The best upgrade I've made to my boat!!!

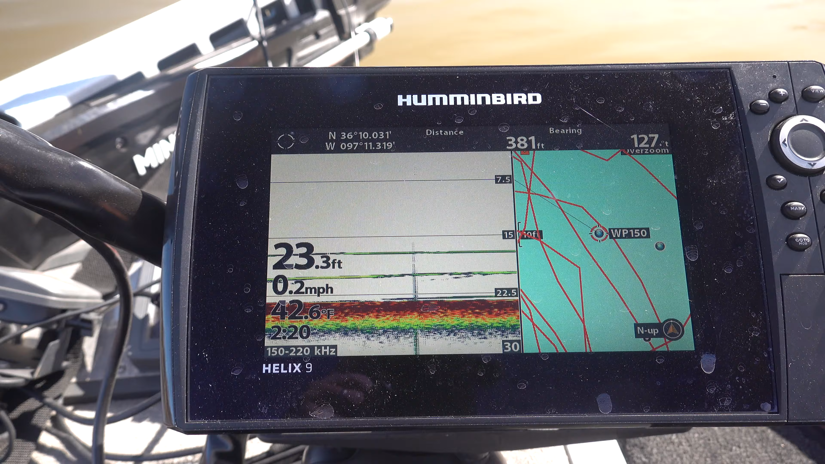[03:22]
On screen: depth 23.3 ft, speed 0.2 mph
point 150 and circle around that way point. So hit go to, circle, circle,
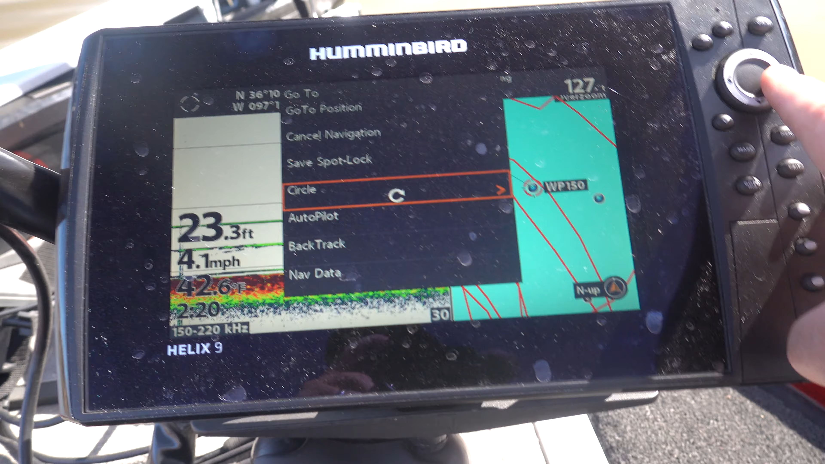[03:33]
On screen: depth 23.3 ft, speed 4.1 mph
that cursor that way point.
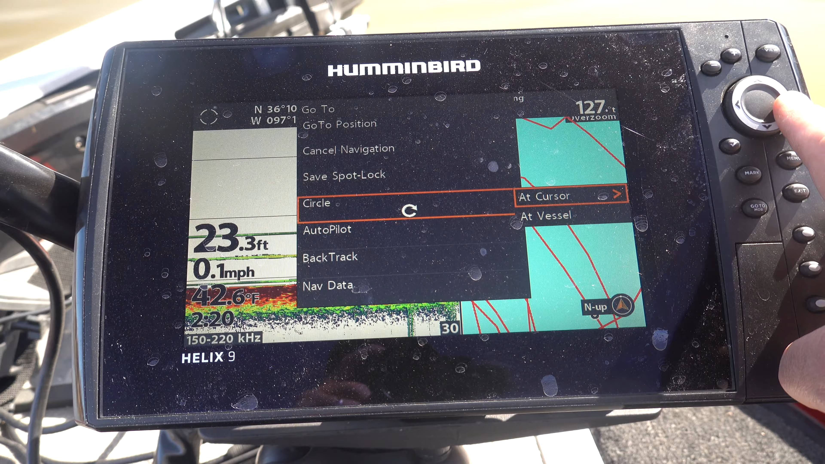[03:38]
On screen: depth 23.3 ft, water 42.6°F, speed 0.1 mph
That's where my cursor is on that way point way out there clockwise be fine.
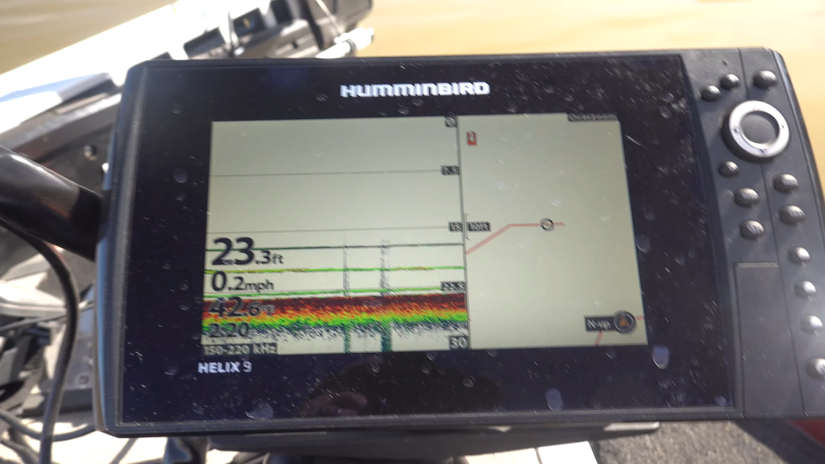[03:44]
On screen: depth 23.3 ft, speed 0.2 mph
And then from there you got to hit this. Just hit the go button.